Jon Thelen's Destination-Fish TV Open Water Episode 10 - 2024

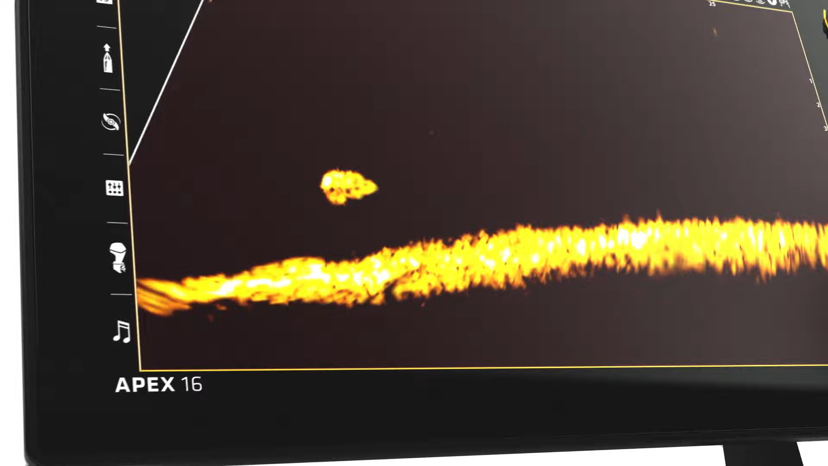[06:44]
New mega live imaging shows you what's below in real time with edge-to-edge clarity and no gaps in coverage.
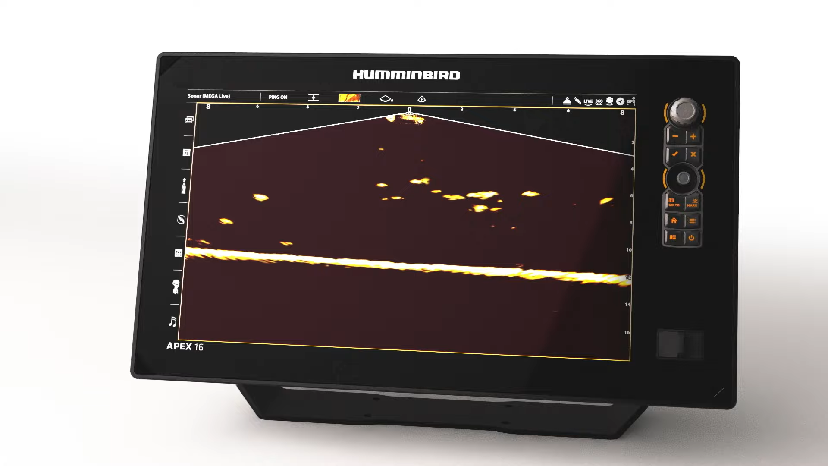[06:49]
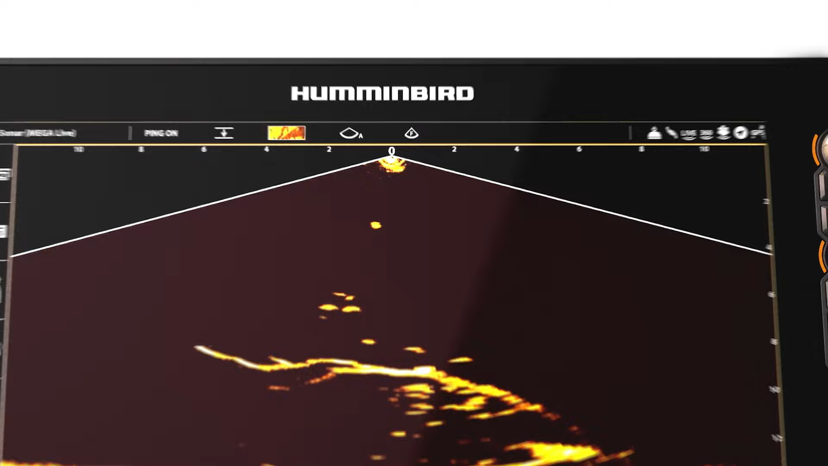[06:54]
All so you can turn must-watch detail into non-stop action. Only from Humminbird.